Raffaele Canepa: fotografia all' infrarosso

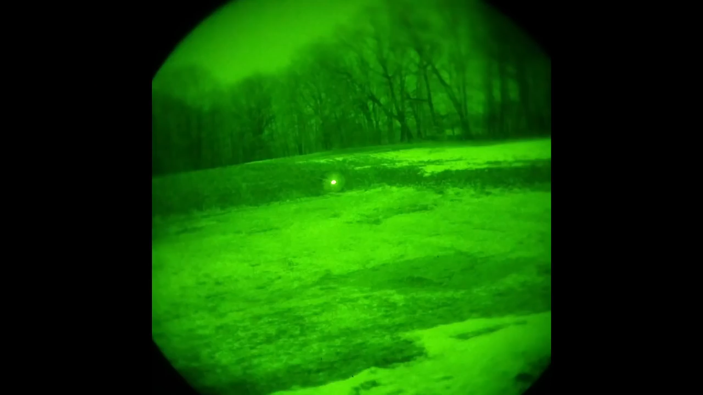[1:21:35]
o questo. Queste sono foto scattate con gli illuminatori a infrarosso, cioè esattamente il concetto della torcia che vi dicevo prima e che emette solo nell'infrarosso e non nel visibile.
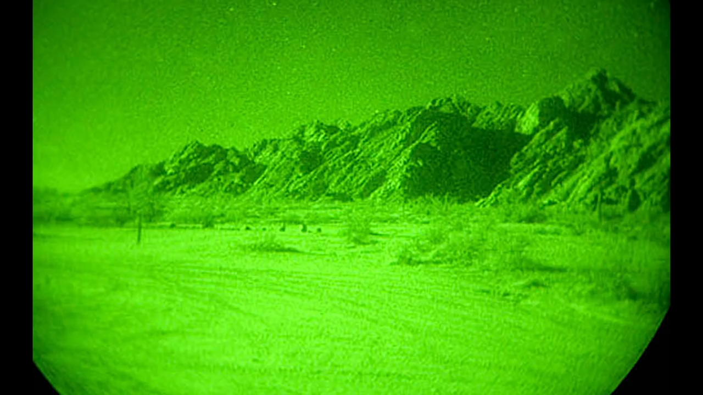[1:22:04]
cioè sono degli amplificatori con dei fosfori che intensificano la luce, sono visori proprio per intensificare la luce, uso militare, uso per andare a caccia, queste cose qui. Il visore infrarosso, se io devo venire a darti la caccia di notte e uso una torcia, non voglio che tu veda la luce della torcia,